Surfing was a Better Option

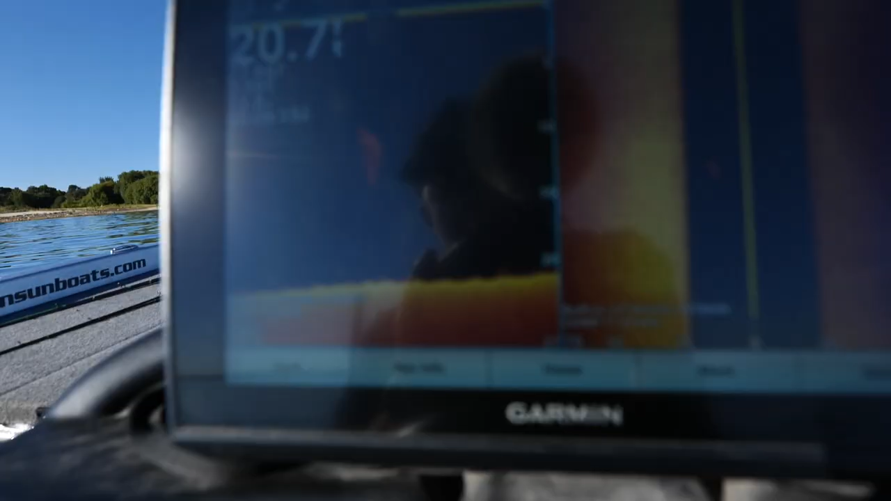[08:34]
Just in general, fish are like on the bottom out here in 20.